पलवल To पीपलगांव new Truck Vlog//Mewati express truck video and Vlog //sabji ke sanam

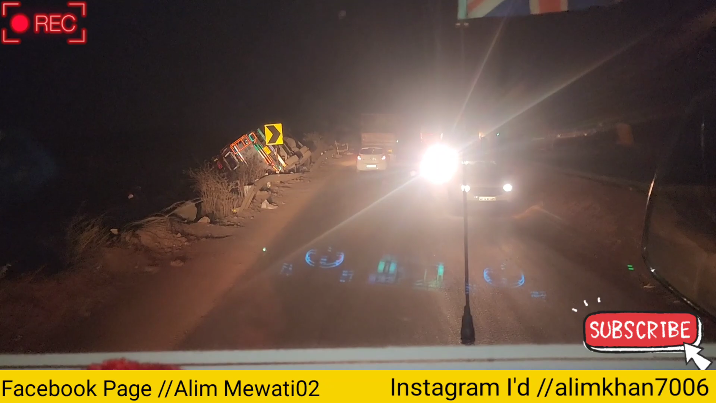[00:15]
तो गाइस ये देखो कितना भयंकर एक्सीडेंट हुआ यहाँ पे भाई।
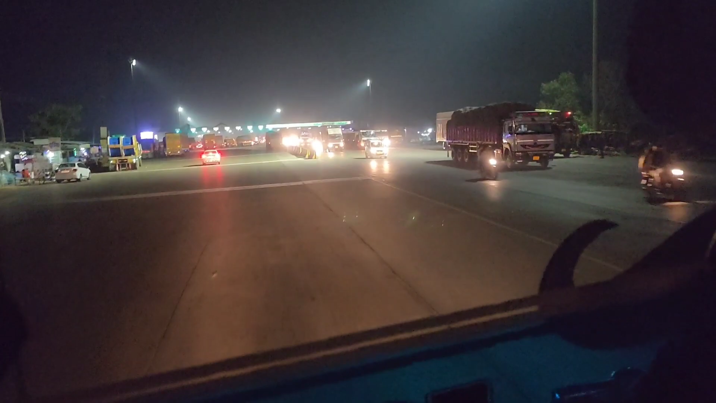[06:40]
हम पहुंच चुके हैं कोच बॉर्डर पे, जो कि सामने उसका टूल गया। यहाँ जाम लग रहा है आज, मैंने क्या जाम लग दिया इस पे। हाँ इसमें जाने दे, यही छोटी लाइन है, तो कोई दिक्कत ना गाइस।
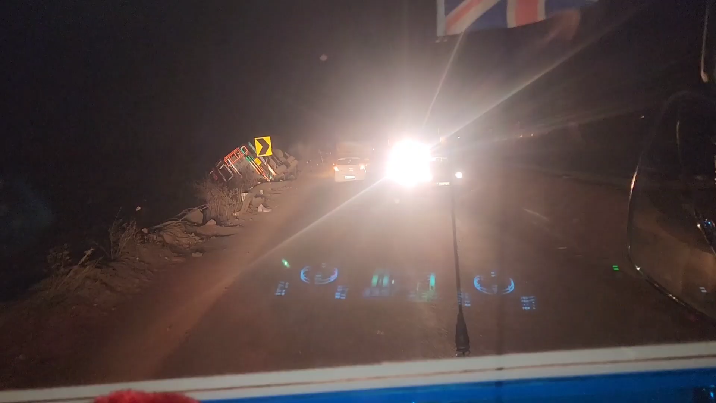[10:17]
तो गाइस ये देखो कितना भयंकर एक्सीडेंट हुआ यहाँ पे,
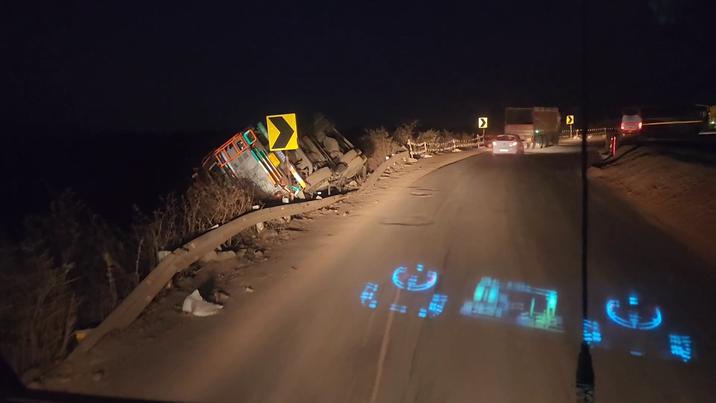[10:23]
मोड पे पलट गई है, गहरा मोड है ना यहाँ पे, इसको
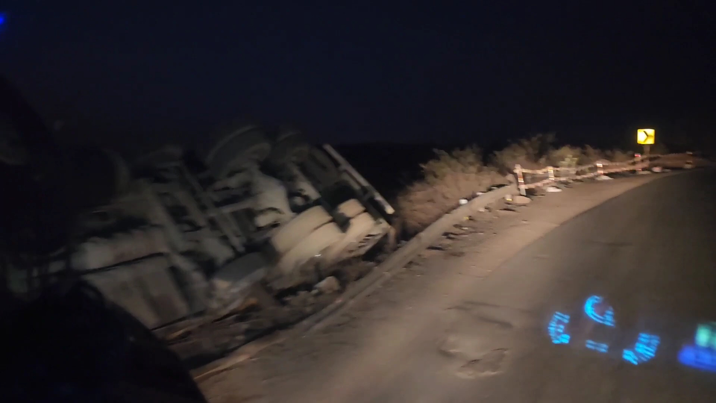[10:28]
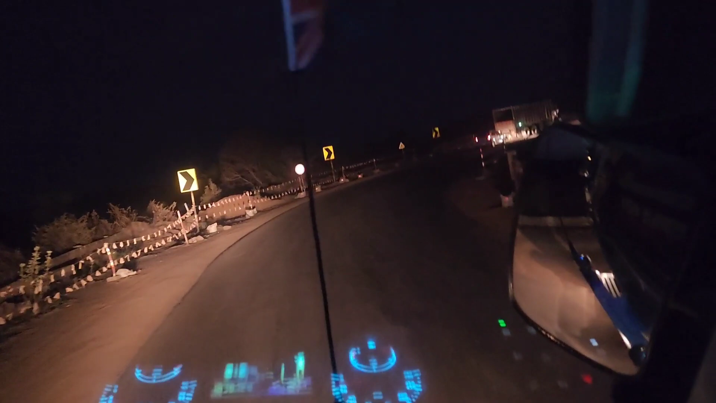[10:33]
मोड इतना गहरा है भाई। यहाँ पे तो अच्छी अच्छी गाड़ी है, अब स्पीड मारती है ना वो झुक के, एक तरफ झुकती है गाड़ी तो गिरी जाएगी।